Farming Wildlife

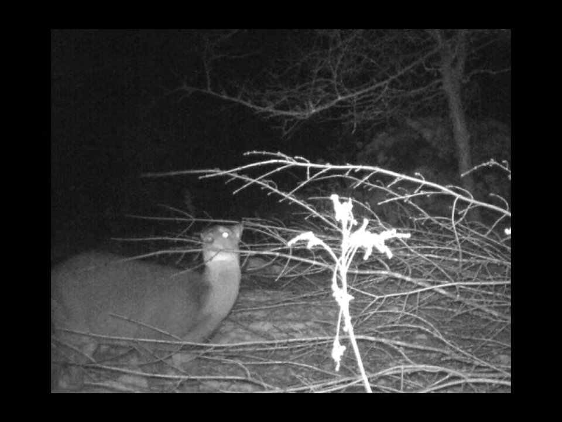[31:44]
Um, so there's a, there's deer eating red maple. I set up my game cam on, on some of it, uh, a few years ago when I started, um, doing when I, after I'd been doing this for a few years, I wanted to see it, you know, what it looked like, you know, on the game cam and they were, you know, they just mobbed these things. You can see the, the tail of it in tracks, but it's nice to see a photo.
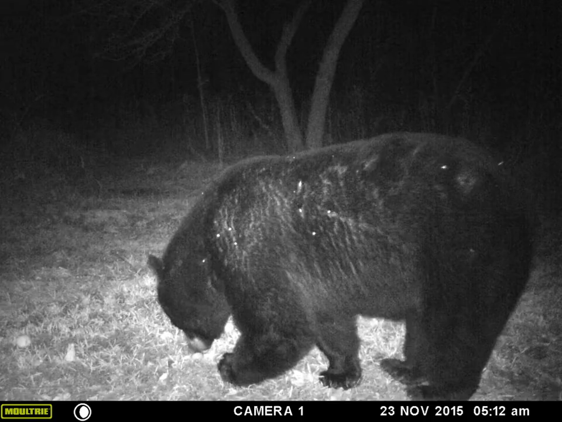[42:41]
Um, Mr. Bear utilizes them. Uh, the, the turnips and radish are primarily what we're sowing in here along with like a smattering of clovers.